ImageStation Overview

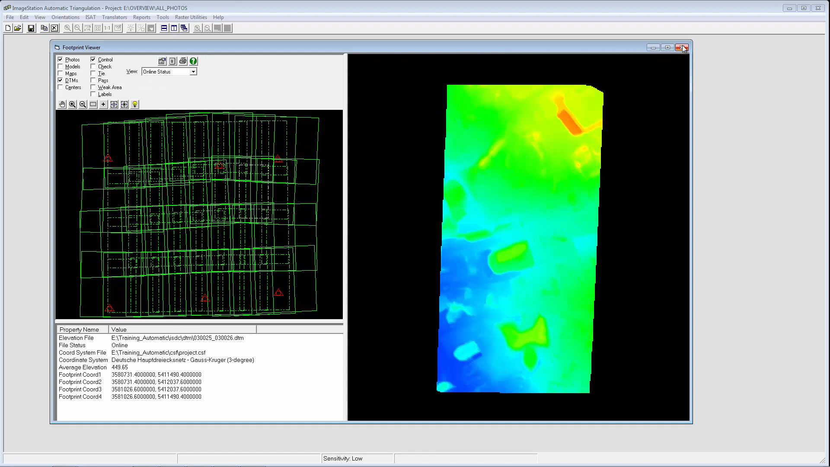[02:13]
which are typically used for ortho production work and contour map generation. The newer,
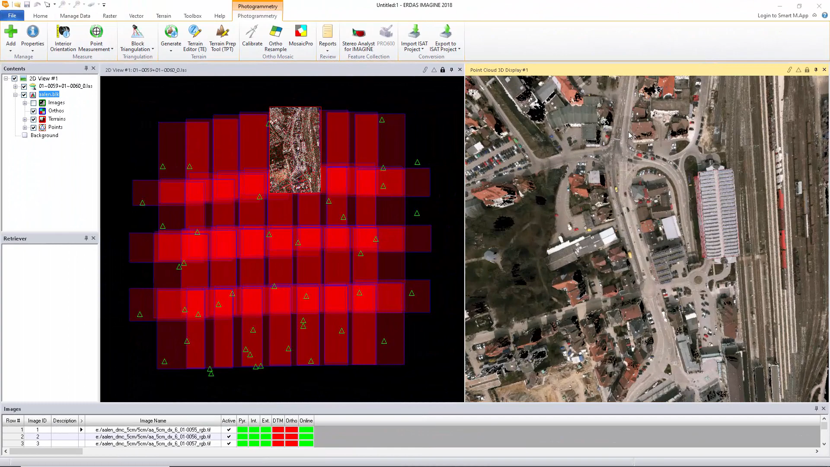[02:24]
Image Station Automatic Elevations DSM uses semi-global matching to generate dense point clouds, which are more suitable for terrain analysis and change detection.